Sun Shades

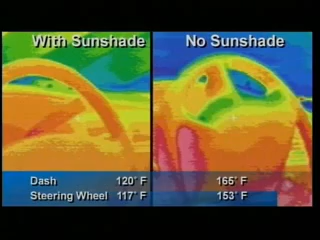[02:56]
without the vehicles with no sunshades were on average 30 degrees hotter than the vehicles with sunshades 30 degrees